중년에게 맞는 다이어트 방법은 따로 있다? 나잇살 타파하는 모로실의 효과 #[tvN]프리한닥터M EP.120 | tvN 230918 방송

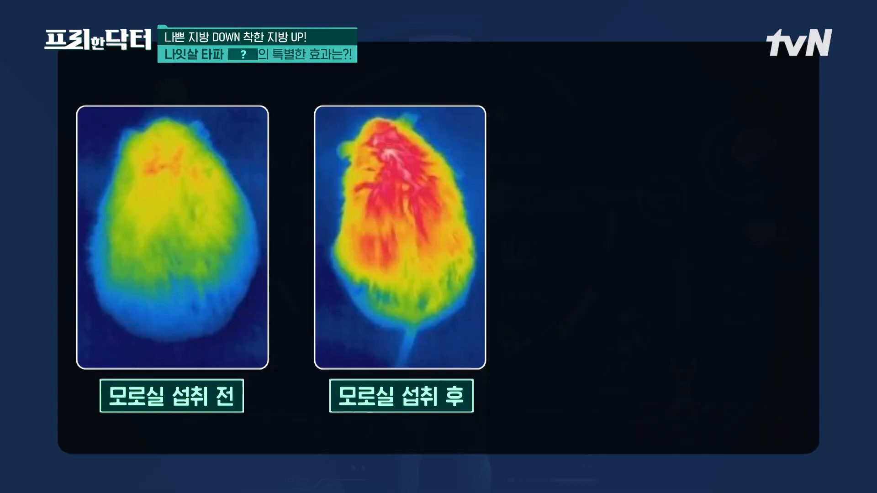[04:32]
한 실험에서 동물을 대상으로 모로실을 섭취시킨 후에 열화상 카메라로 좀 관찰을 해봤더니 섭취근의 몸이 좀 붉게 나타난 것이 확인이 되었다고 합니다. 그러니까 모로실 속에 C3G가 에너지 대사를 활발하게 만들어줬다고 볼 수 있는데요.